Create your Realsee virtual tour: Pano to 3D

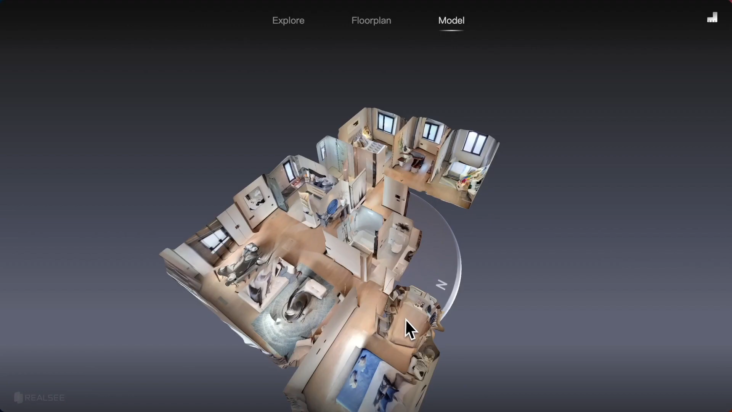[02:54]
You can check the 3D model, the automatic floor plan and of course, you can explore.